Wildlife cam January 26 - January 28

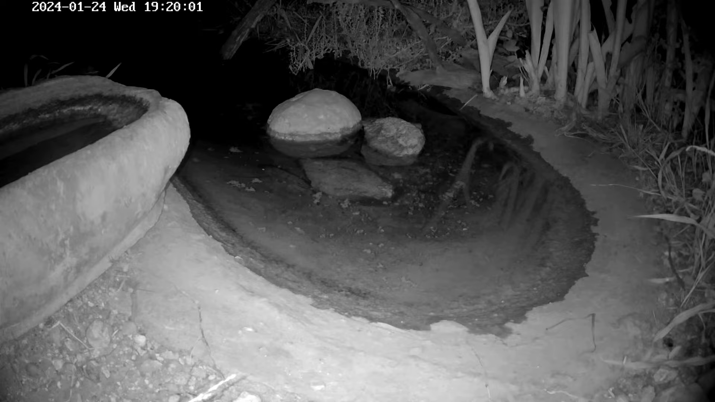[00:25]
The advantage of the pond being so close to where I stay, unlike the waterhole, is when something weird creeps across the camera at night, I can go and see what it is, and that's an adult bark katydid.